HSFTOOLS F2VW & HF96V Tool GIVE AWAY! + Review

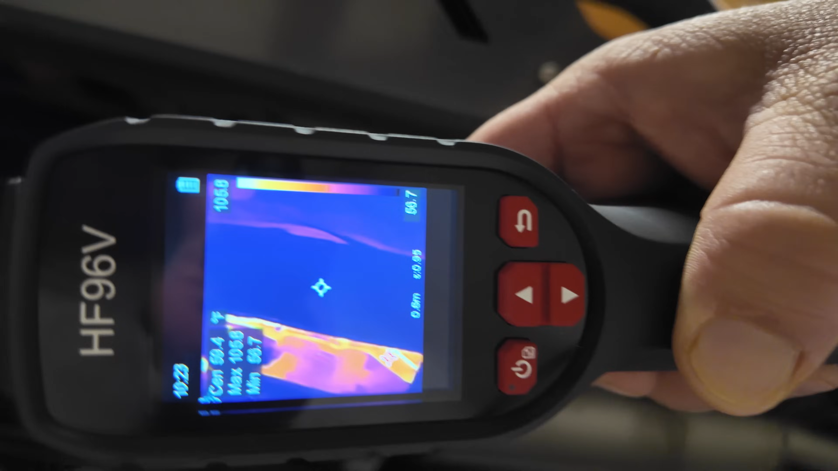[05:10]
When there's a definite difference in the temperature, the smaller one here picks it up pretty good.
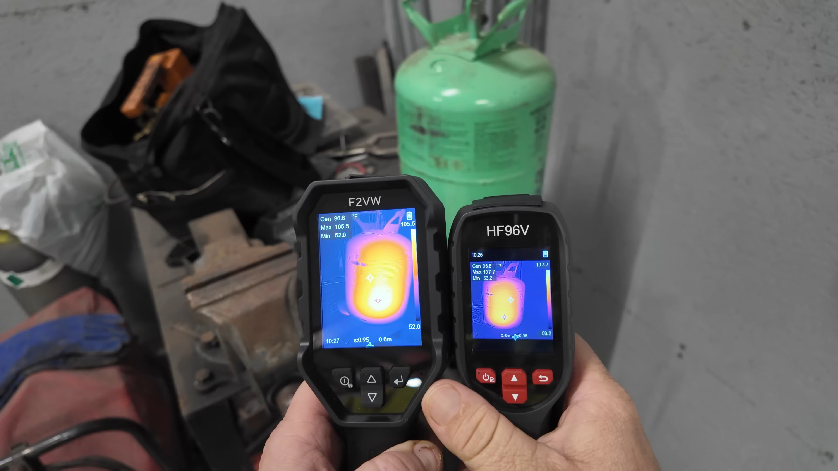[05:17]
Here we've actually heated up a refrigerant bottle to kind of see where the liquid level's at in it. The refrigerant bottle doesn't seem to work as well as a actual receiver does. But you can see the differential in the two different pictures there. Obviously, it's picking up around 99 degrees on the one, 99 on the other.
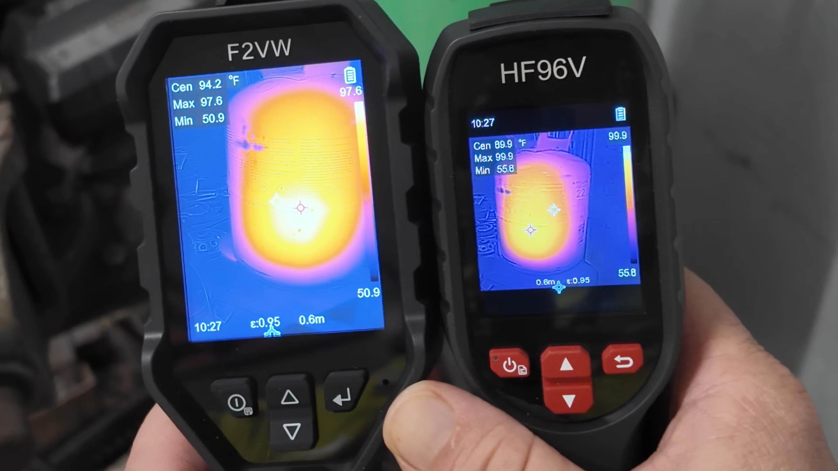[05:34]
So they're pretty accurate as far as between the two of them.
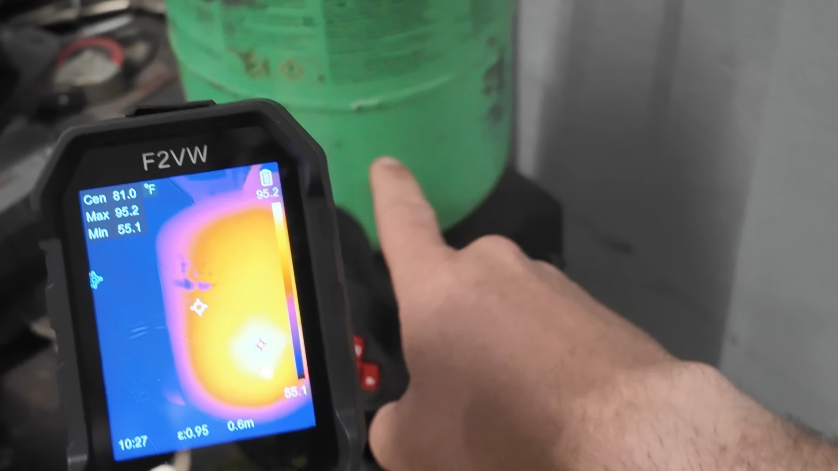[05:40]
On screen: spot 81.0°F, max 95.2°F, min 55.1°F
But generally, you would see an actual line right in between there. But at this point, this metal is so thin, it's just not doing that.
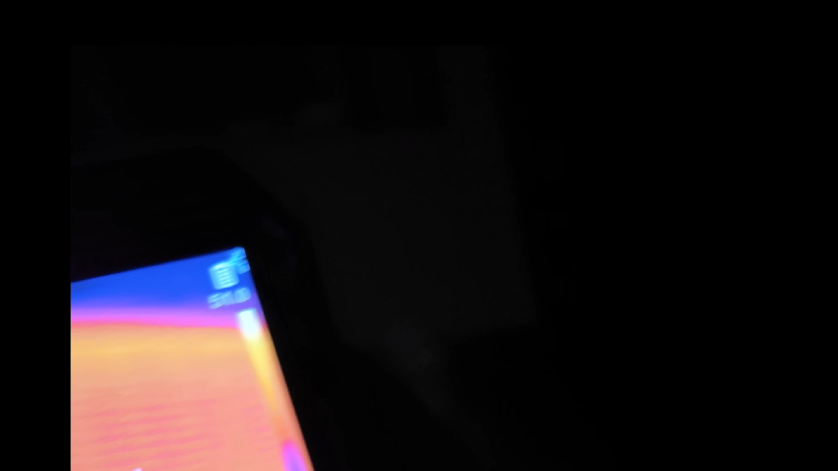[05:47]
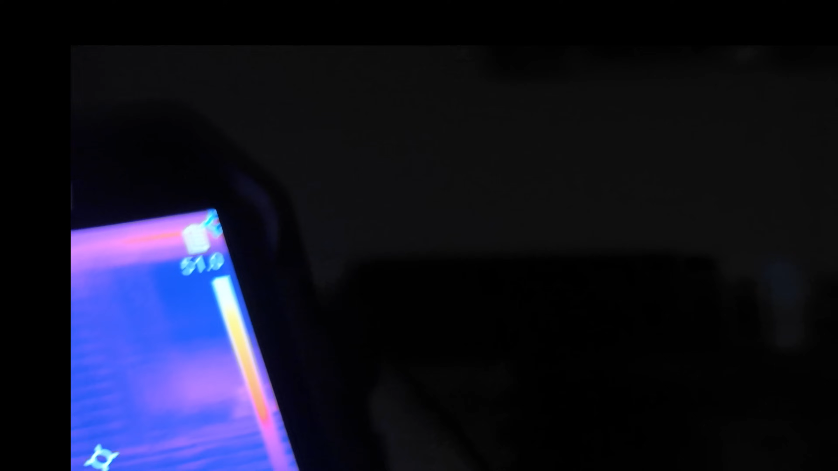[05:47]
Also, here goes a vehicle buy.
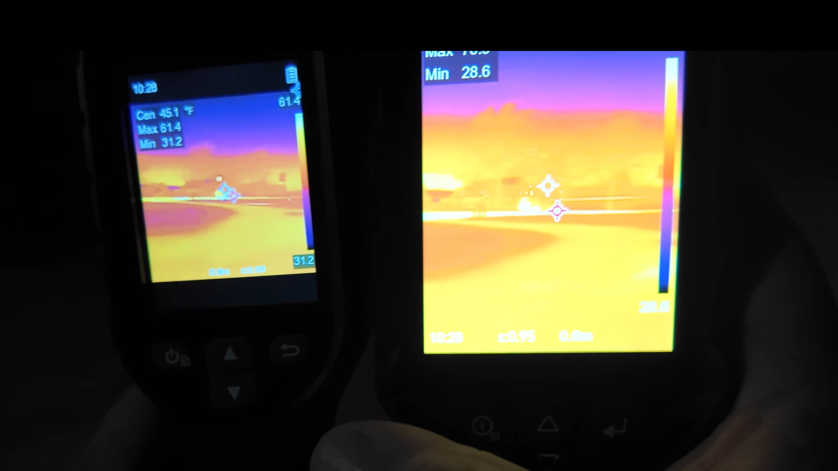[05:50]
Pretty easy to see. And that's quite a distance away.
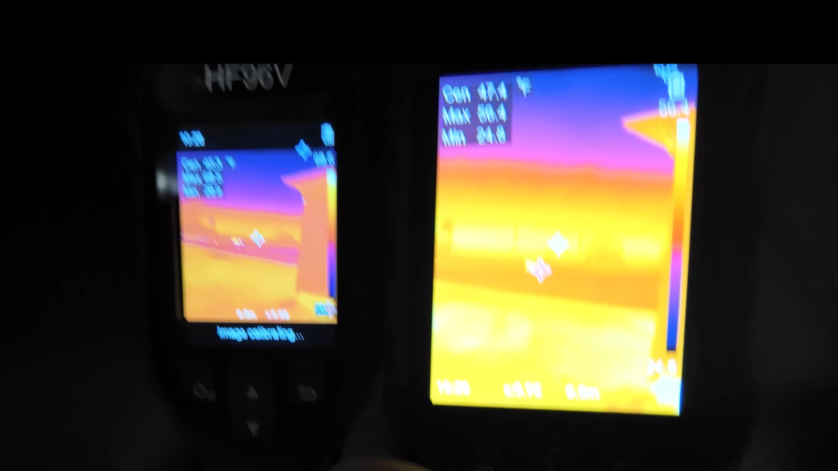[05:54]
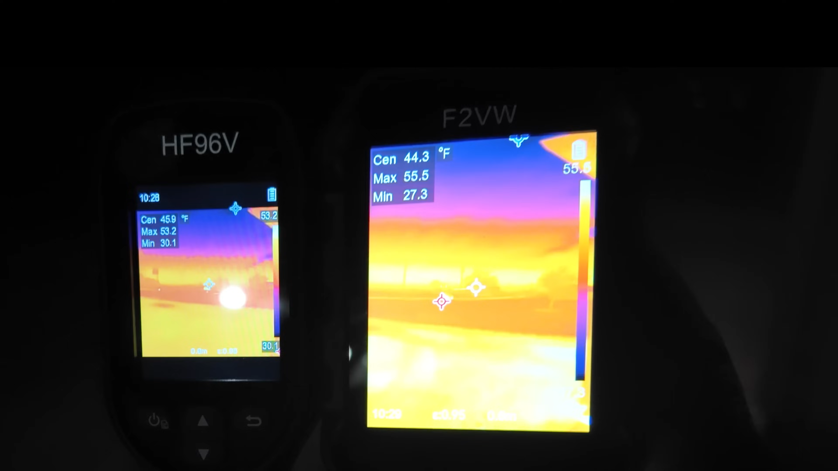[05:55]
So the higher resolution there definitely kind of comes in handy
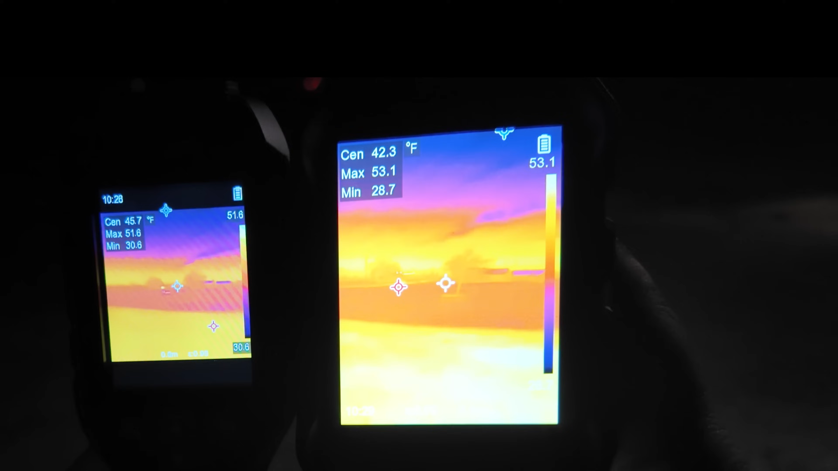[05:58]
when you're looking for smaller objects. They both do a good job.
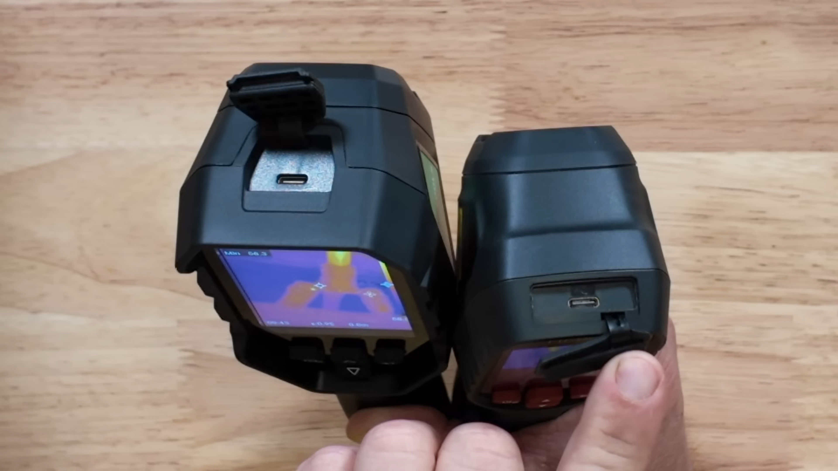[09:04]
The battery life on the larger camera is right at six hours. The smaller one has a little longer at eight hours. They both have a 25 hertz recycle rate, which means 25 frames per second. Most movies are shot in about 24 frames per second. So that gives you a nice smooth image.
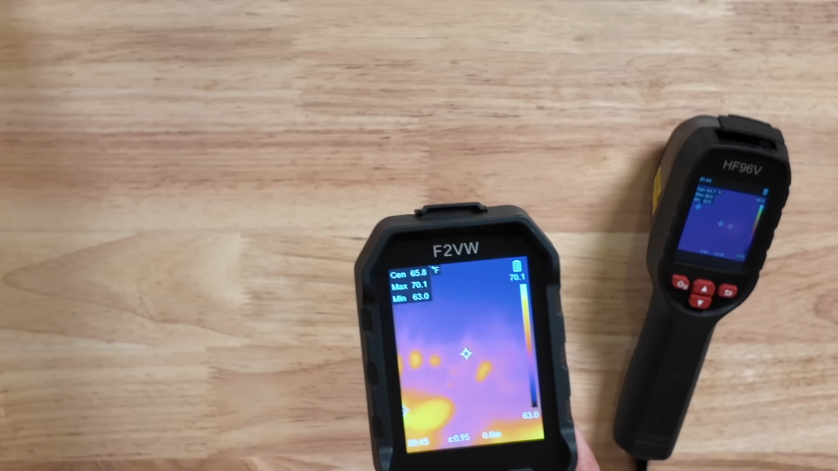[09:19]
On screen: spot 65.8°F, max 70.1°F, min 63.0°F
You can see where my palm print was there right on the table, which is exactly what we've got here with this one.
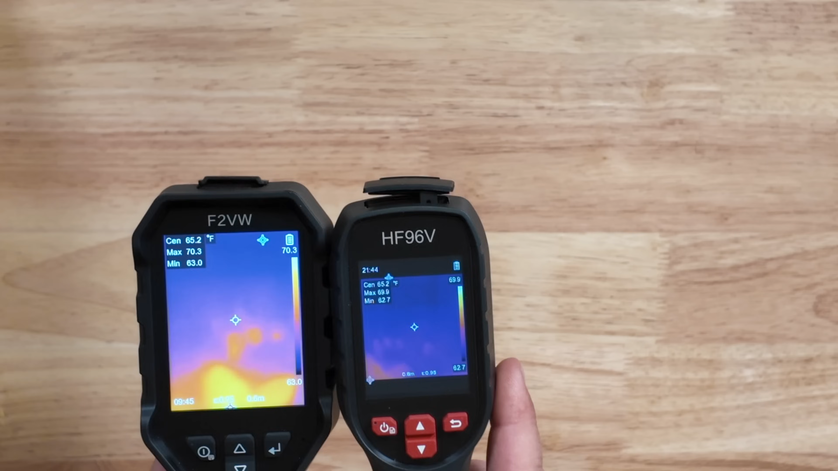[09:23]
On screen: spot 65.2°F
The resolution is where you're going to see the big difference on the smaller camera. Now I will have links in the description down below so that you can get the discount on the cameras. If you buy through it, you'll help support the channel. However, you pay the same price even if you use a direct link. So if you want to help me out and bring more videos like this, please go ahead and use the link that I got down below.
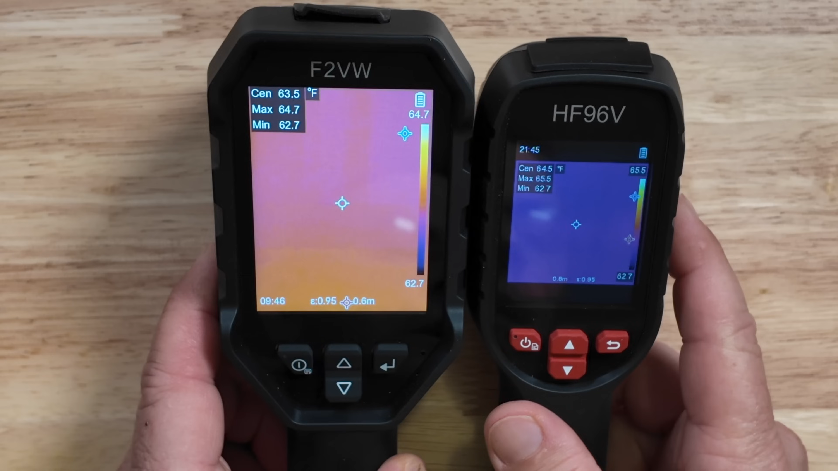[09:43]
Now as far as the menu, you hit the button. It looks like a power button over here on the right. You've got your albums right here in the front. They both have very similar options on that.